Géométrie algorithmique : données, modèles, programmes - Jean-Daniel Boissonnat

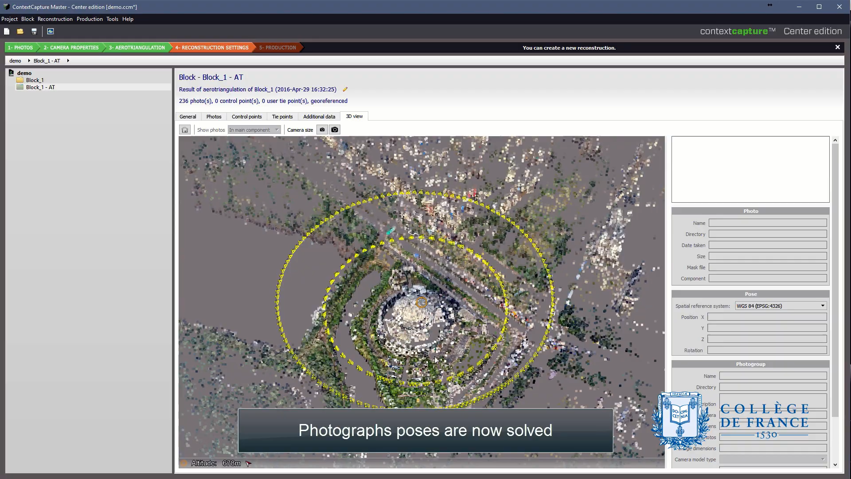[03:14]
À partir de ces images, on construit des points dans l'espace 3D. Et à partir de ces points, en général, il faut un nombre gigantesque d'images.